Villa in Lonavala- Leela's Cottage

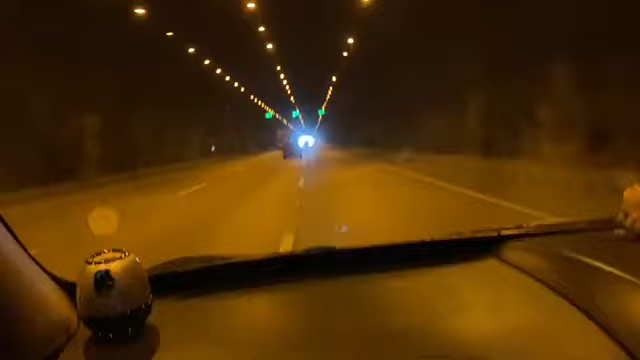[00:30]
जस्ट टू टेल यू गाइज, वी आर ड्राइविंग ऑन मुंबई पुणे एक्सप्रेस वे। बहुत ही अमेजिंग हाईवे बनाया है इन्होंने, और अगर आपने धूम मूवी देखी है तो उसमें जॉन अब्राहम को आपने देखा होगा बड़ा सा ट्रक चलाते हुए।